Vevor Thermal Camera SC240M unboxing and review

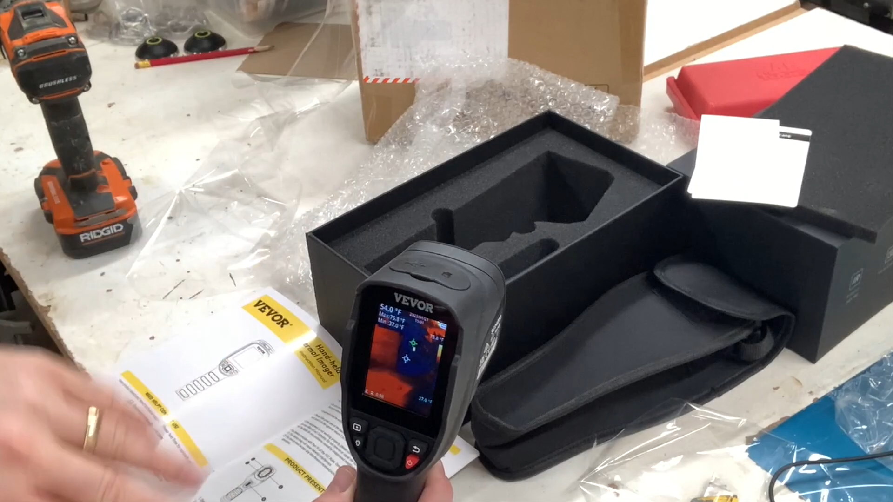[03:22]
of the screen so those things jump all over the place while you're moving around seeing what's the hot and cold spot of any room how to get into the menus hit that center button once pops up and the first thing is that crosshairs measurement you can hit it again and you can see that you got the center spot a hot spot is the red one cold spot is the green one and
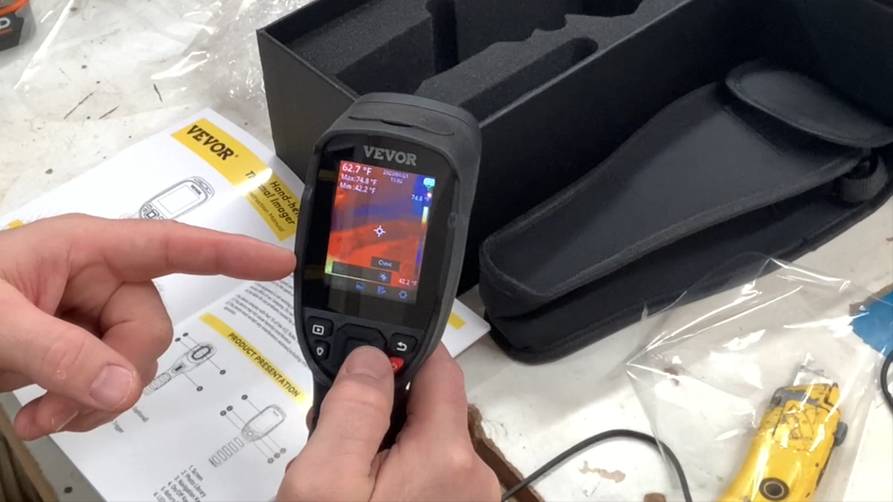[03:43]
On screen: spot 62.7°F, min 42.2°F, scale bottom 42.2°F
then closing the menu so you can you can toggle that if you say you didn't want to have the cold one up there you didn't care about looking for cold you can actually turn that cold spot off or on hot spot off around and all that if you didn't want to have those so kind of a way to do that i had them all three on for my review here another way next thing over is the view mode so in view mode you can have infrared you can have fuse which is kind of a combination of looking through the regular camera and the infrared it kind of shows everything you see a little
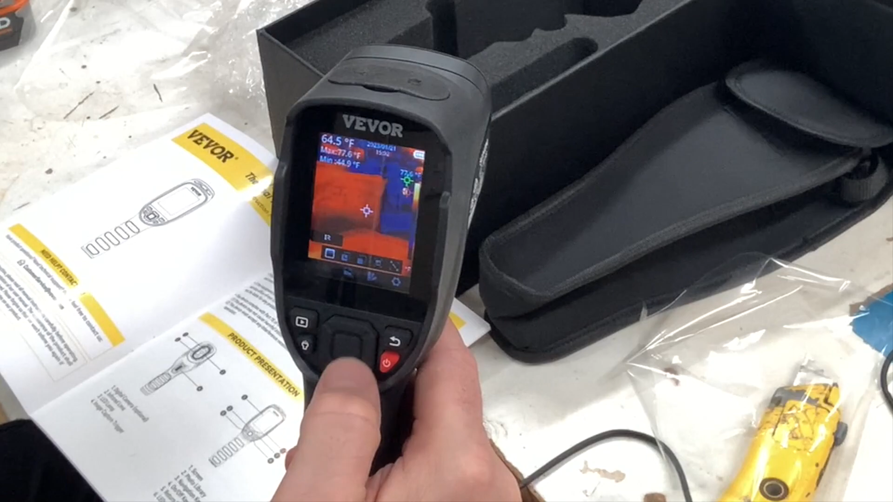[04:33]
On screen: spot 64.5°F
infrared and then just the visible camera if you want to you know take a regular picture of something you can do that as well an alignment screen as well i'm going to leave it on the ir version all right next thing is the palette right now you hit that palette and you can say that we're looking through the lava mode right now but you can look through iron totally changes the look there a little bit you can go through black hot so everything that turns that's hot turns black you can go white hot everything that's white is hot and you can kind of right now i'm just kind of looking around in my shop here kind of messy all the different stuff but you can see the the lights
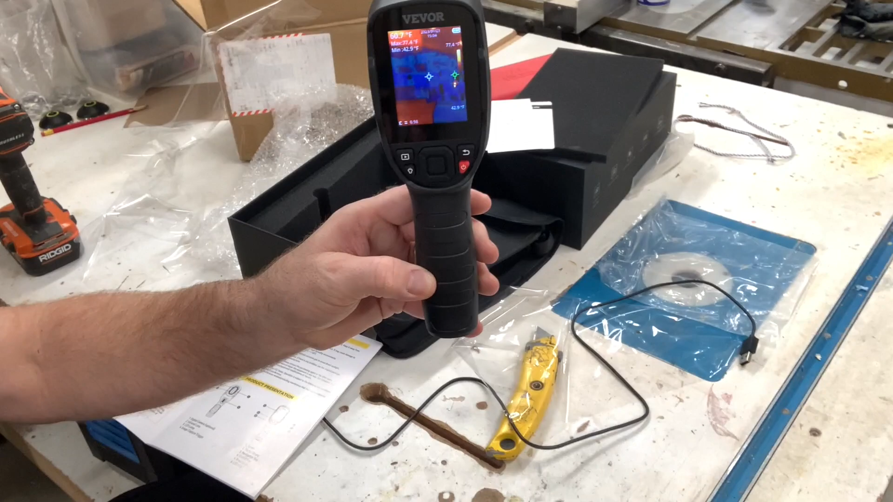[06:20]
instance we'll take a look out here into my house here and you can see like in the shop it's a little cool but out in the the rest of the house it's pretty warm hold that squeeze that trigger once and their photo finished it took it uh if you want to do another one take another picture just squeeze it i have it on auto save it auto saves it if you don't have it on auto save it pops up asking if you want to save it and then there's another option where you hold that trigger down and it starts counting down like a video so you can take a video of a certain thing
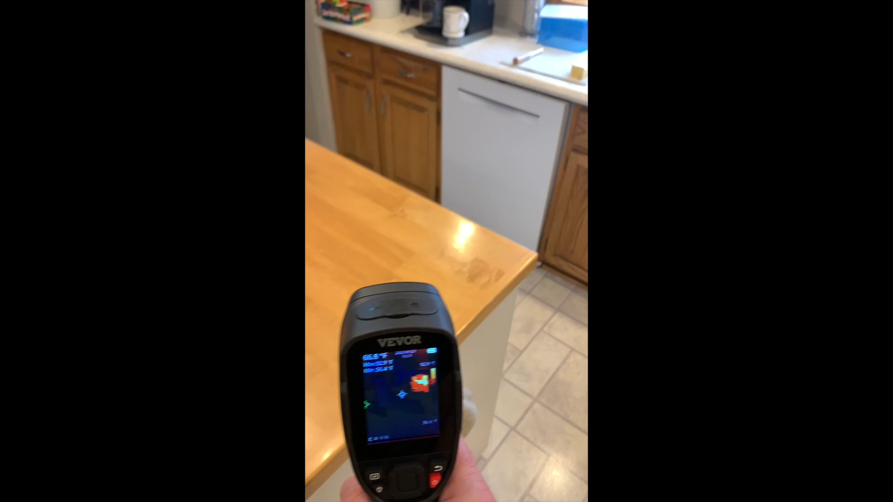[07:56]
out again the the different um targets the green one's fine in the coldest area
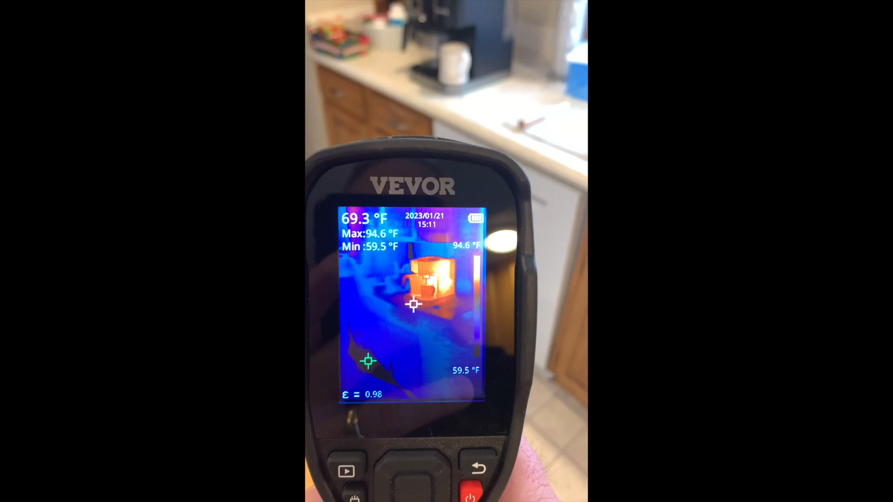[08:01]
On screen: spot 69.3°F, max 94.6°F, min 59.5°F, scale top 94.6°F, scale bottom 59.5°F
the red one's fine in the hottest hottest this is my coffee maker and it's it's actually not on right
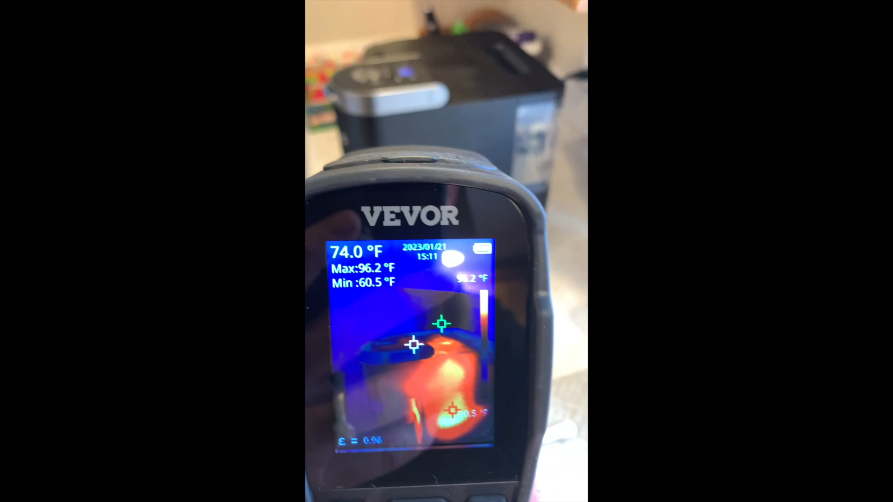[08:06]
On screen: spot 74.0°F, max 96.2°F, min 60.5°F
now but it was earlier so you can see that the inside of the coffee pot is hot where the water
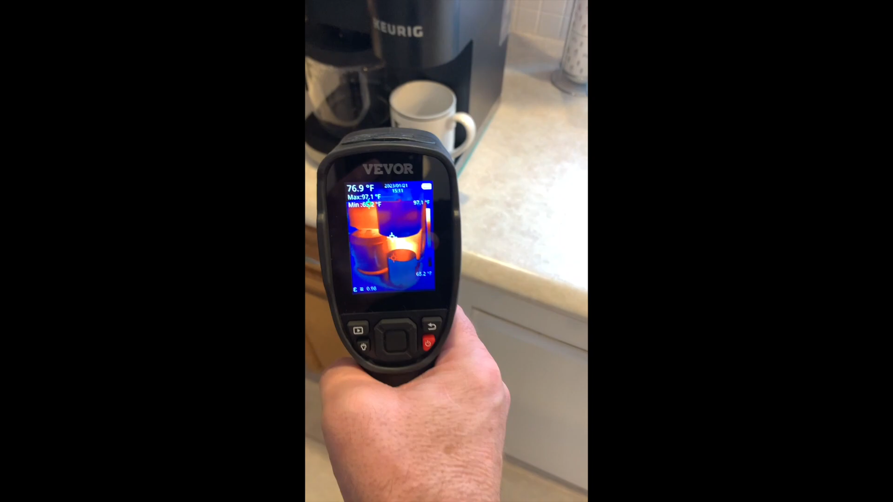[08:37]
On screen: spot 76.9°F, max 97.1°F
so you can see it's starting to fire up all right now that the water begins to flow you
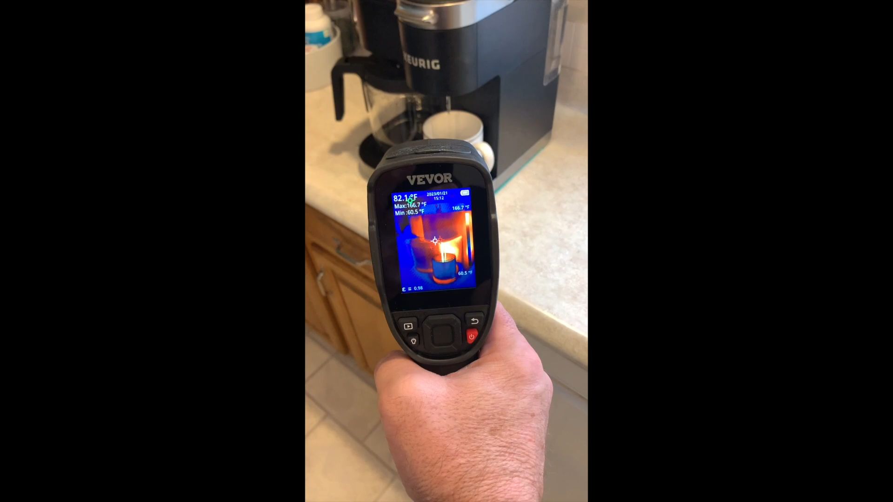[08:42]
can immediately start to see how hot the bottom of that cup is getting and as the water fills up the cup also
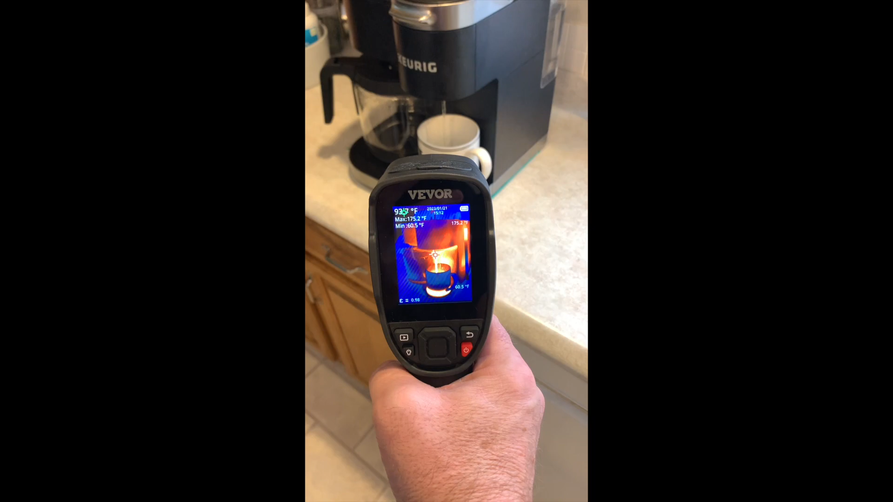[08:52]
gets hotter as it climbs up obviously we all knew this was going to happen but it looks cool to see it
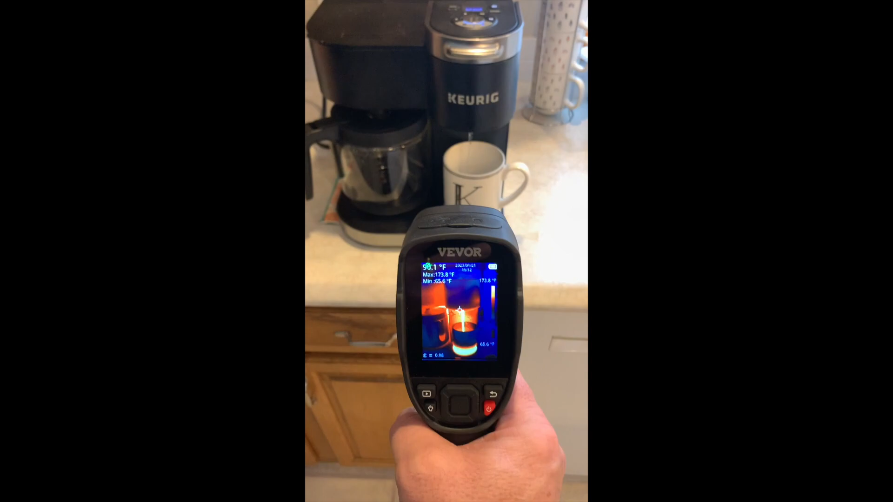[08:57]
on this camera going
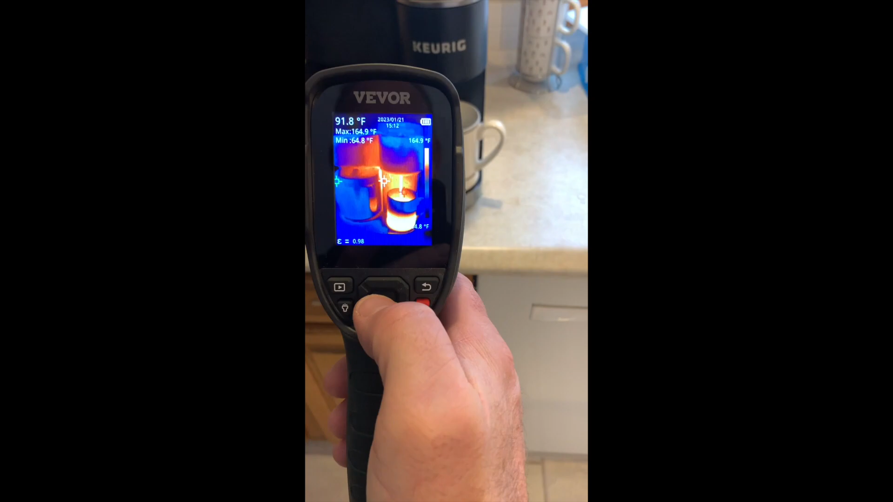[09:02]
On screen: spot 91.8°F, max 164.9°F, min 64.8°F, scale top 164.9°F
to one of those different view modes while we're doing this here let's say we go into a
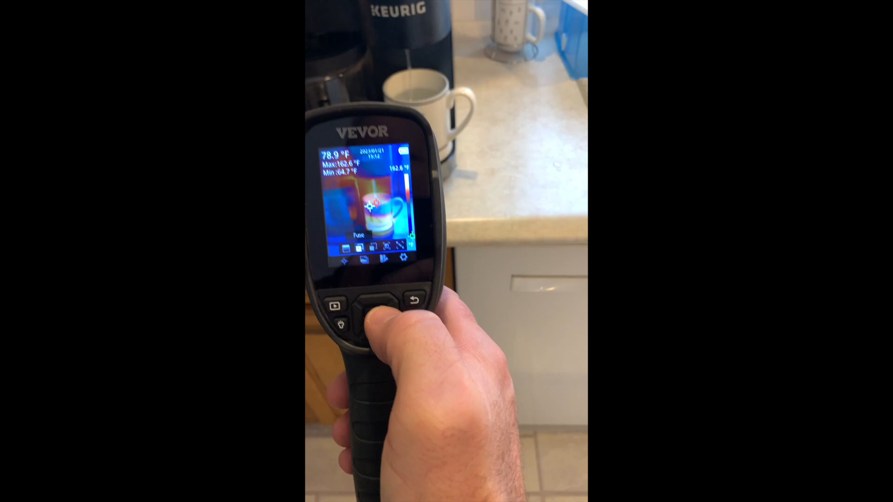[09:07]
On screen: spot 78.9°F
the fuse mode look at that interesting how the fuse mode works you can see how the picture
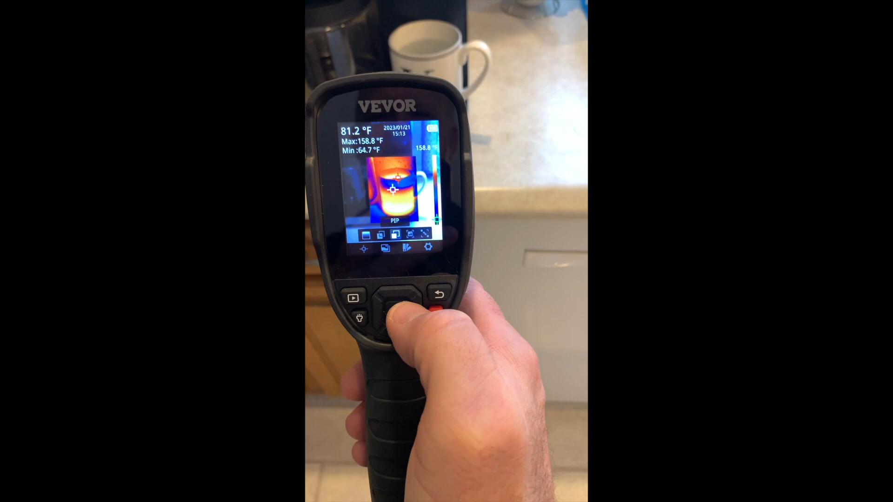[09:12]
On screen: spot 81.2°F, max 158.8°F
and picture that shows it hot on the inside you kind of go off it to see what is actually looking at the cup
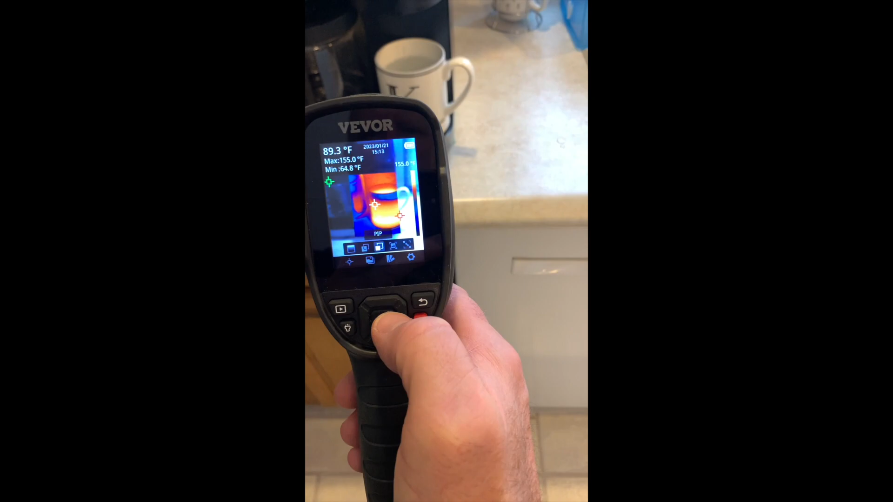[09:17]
On screen: spot 89.3°F, max 155.0°F, min 64.8°F
right there that's just the visible light of course interesting
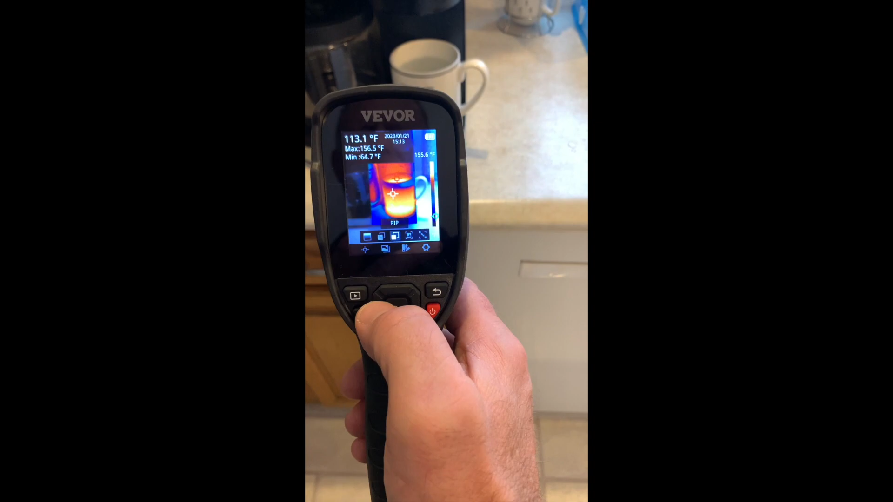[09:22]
On screen: spot 113.1°F, max 156.5°F, min 64.7°F
how it looks differently there's a full cup
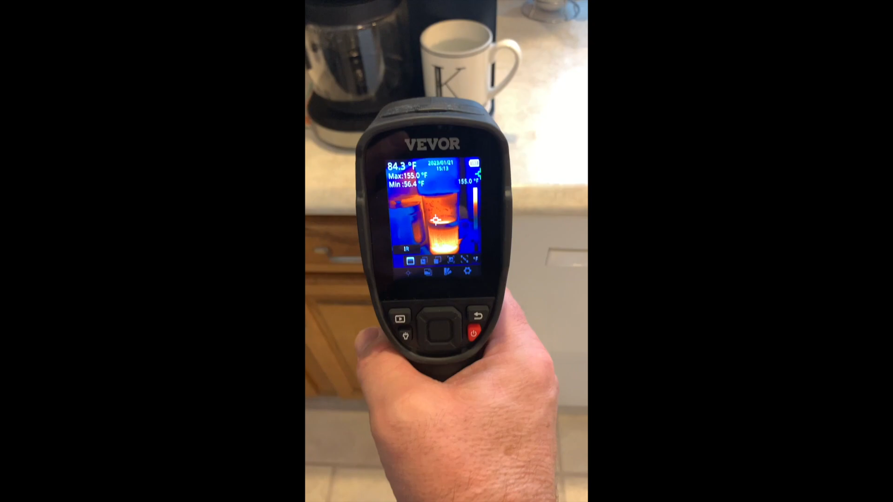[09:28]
On screen: spot 84.3°F, max 155.0°F, min 56.4°F
you can see the handle on that mug is staying nice and cool the top of it's nice cool but anywhere where